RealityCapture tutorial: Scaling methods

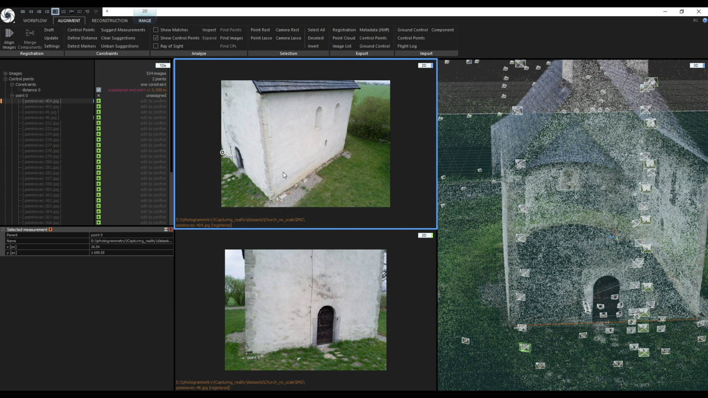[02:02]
Now select 2D view and press Ctrl 1 to append blue color to this view. You can also go to Image Context tab to select the blue color here. Press left mouse click on the point 0 to activate target mode.
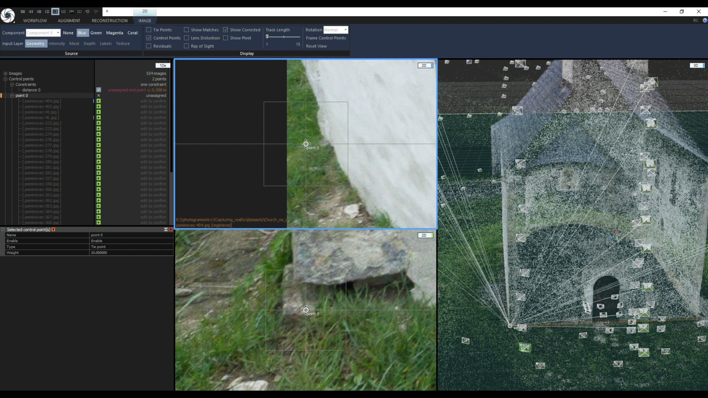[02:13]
Now I move the control point to a more accurate position and press down the arrow key to confirm it while still clicking and holding left mouse click. If you want to be more accurate you can also zoom in and out by using mouse view. Then repeat the process for the point 1. I will speed it up for you. You can also create a control point first by using a control point tool.
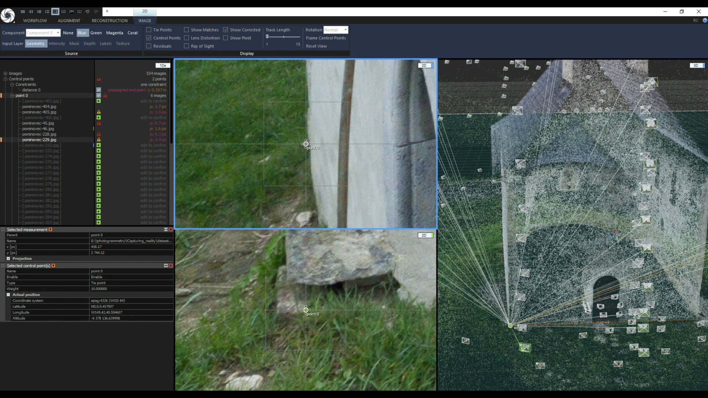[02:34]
Later when you will be using Define Distance tool
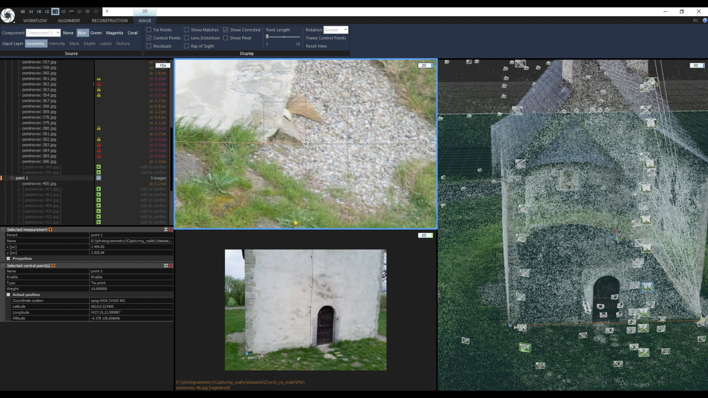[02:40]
your clicks will be snapped to the control points if you will target them. Just remember to zoom in a little bit to not create another control point on the top.
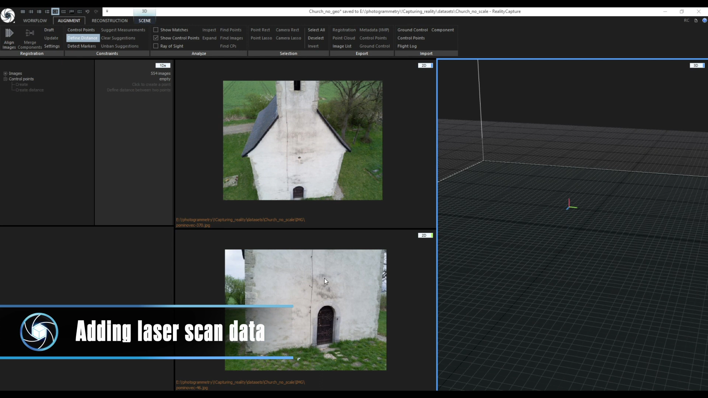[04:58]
For example there I have a set of photos without any scaling information and I want to add scale to this scene using laser scans.
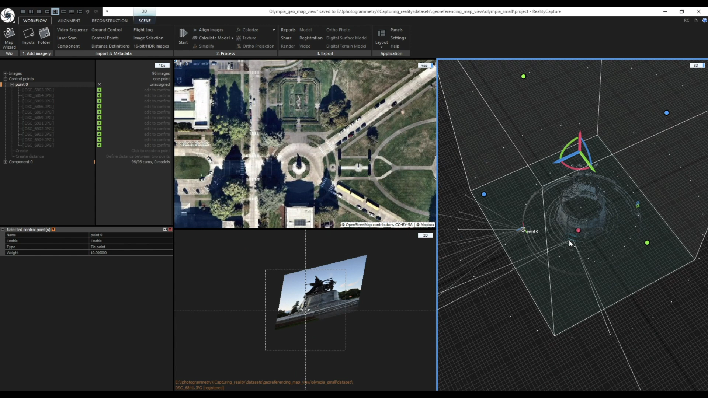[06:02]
Activate Control Points tool by pressing F3 and define at least three control points on the ground. Now I need to assign photos to corresponding control points in 1DS view.